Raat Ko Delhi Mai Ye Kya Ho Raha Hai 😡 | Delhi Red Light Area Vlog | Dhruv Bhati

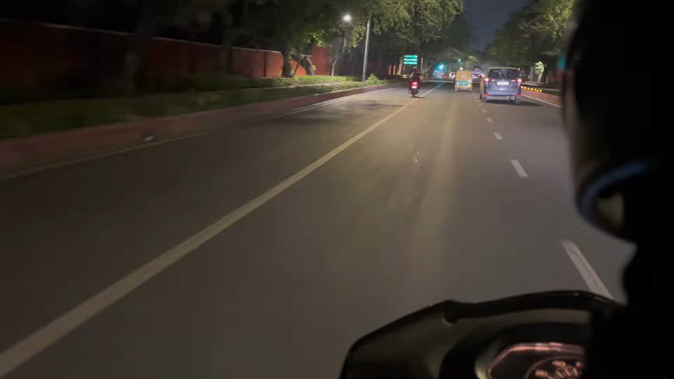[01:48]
तो बस थोड़ा सा देख के हेलमेट वेलमेट पहन के अपना सुरक्षित चलो भाई।
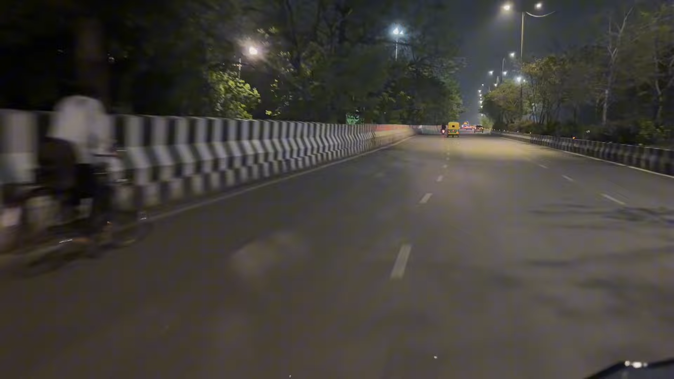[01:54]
अब दिल्ली के VIP एरिया की स्टार्टिंग होने वाली है भाई। ये देखो इंडिया गेट अपना दिल्ली का सबसे मेन और सबसे सुंदर जगह भाई ये लगती है मेरे को ज़्यादा दिल्ली में।
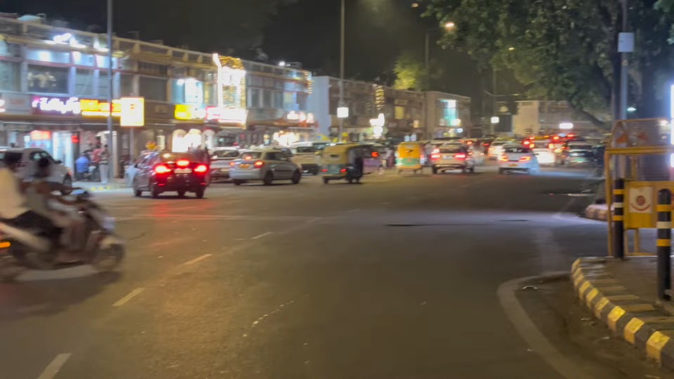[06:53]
ये देखो सामने वाला एरिया अभी भी जगमगा रहा है, पब्लिक अभी भी यहाँ पे, टैली एट नाइट भाई, पूरी क्राउडेड रैली,